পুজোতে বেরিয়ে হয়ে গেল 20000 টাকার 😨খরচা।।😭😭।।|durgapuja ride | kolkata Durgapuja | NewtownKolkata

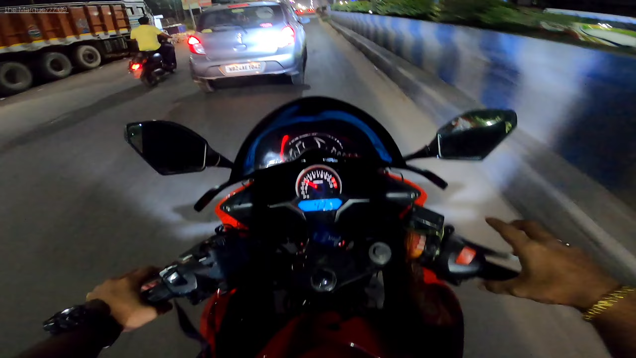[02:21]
তো হর হর মহাদেব, কারুর যেন কোনো ক্ষতি না হয়, ভালোভাবে রাইডটা করা যাক। ভাই রেশন লাইন লেগে গেছে, রেশনের দোকানের লাইন দেখো গাইস, দিস ইজ আওয়ার আর্সেনাল, রেশনের দোকান হয়ে গেছে।
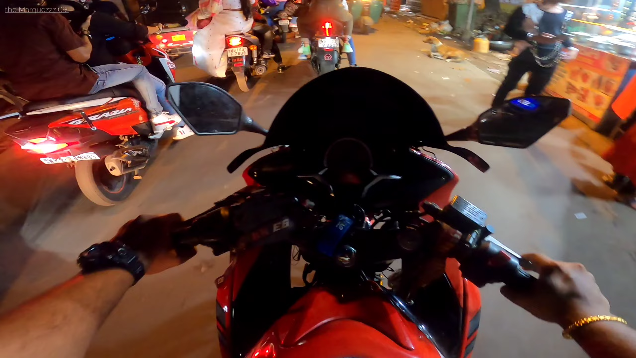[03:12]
সো গাইজ আপাতত তো ডানলপ থেকে বেরালাম, এখন আমার গাড়িটাকে ফিউল আপ করতে হবে। ও ভাই সাহ, এখানে জ্যামটা প্রচুর বেশি,
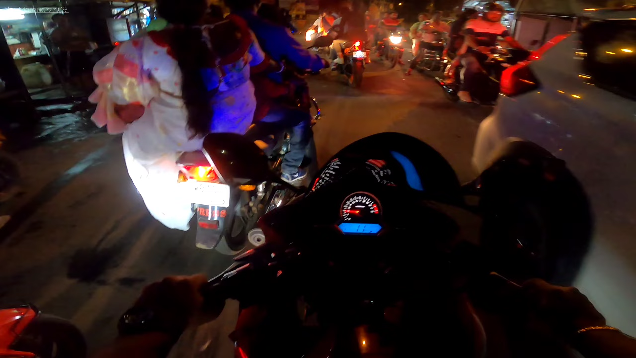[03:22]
তার মধ্যে অষ্টমী পড়ে গেছে, সবাই ঠাকুর দেখতে বেরিয়ে গেছে। চলো গাইস ফিউল আপ করে নিই গাড়িটাকে জলদি জলদি জলদি। ভাই সাহেব কিয়া চিজ, এত লাইন এ ভাই, এত লাইন।
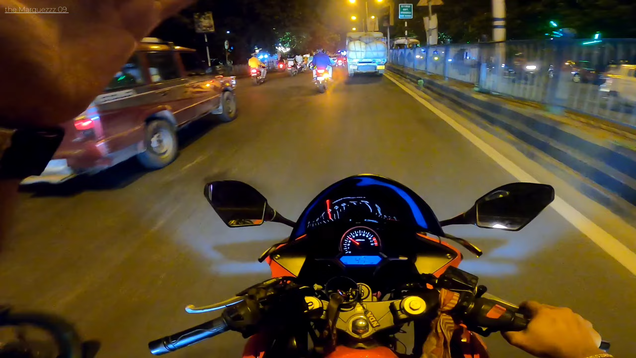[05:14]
ও ভাই সাহ গ্রুপ দেখো গাইস, জাস্ট গ্রুপ কো ফলো করো
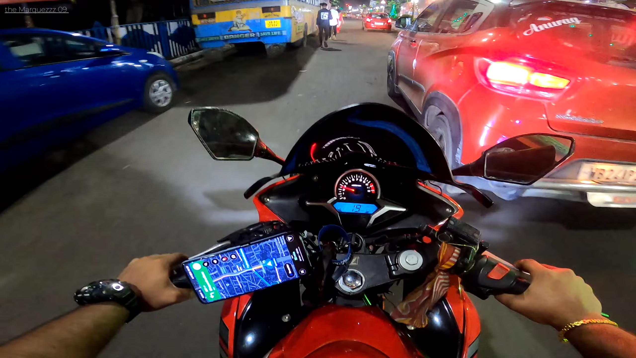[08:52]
এদিকে ক্রাউড বেশি ওদিকে ক্রাউড কম, তো গ্রুপটাকে ফুললি ছেড়ে আমি আর সানিদা